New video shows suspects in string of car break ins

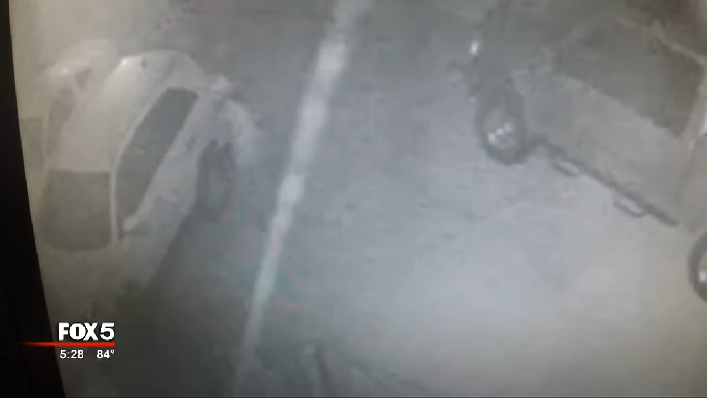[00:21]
Nothing happens. He doesn't break the glass. He moves on.
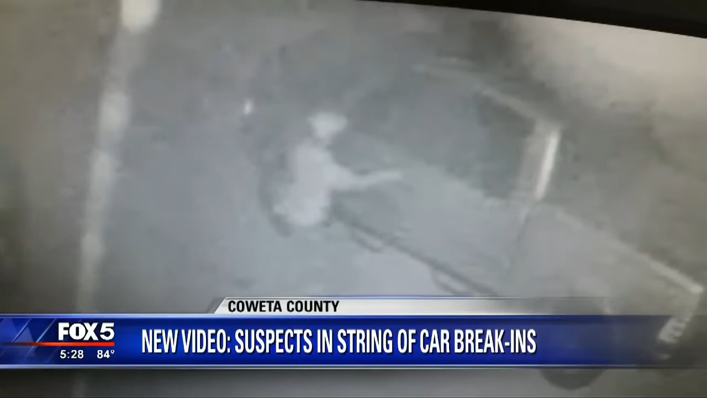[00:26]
The Summer Grove neighborhood in Noonan is a big, big subdivision with a lot of cars to choose from,
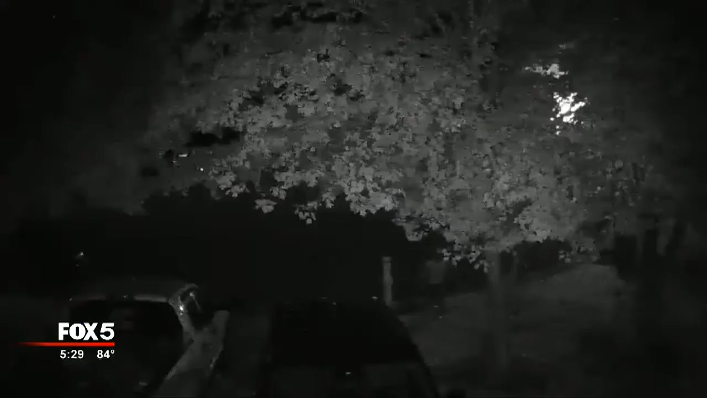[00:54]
The Coweta County Sheriff's Office and Noonan Police are investigating more than 40 entering auto cases in just the past 30 days. The suspect that we showed you, he is just one of the suspects that police are looking for.
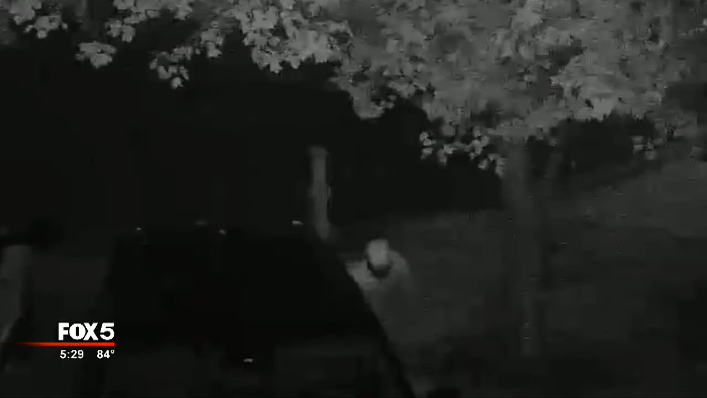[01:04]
Appears to be a younger white male, possibly, you know, mid to early 20s.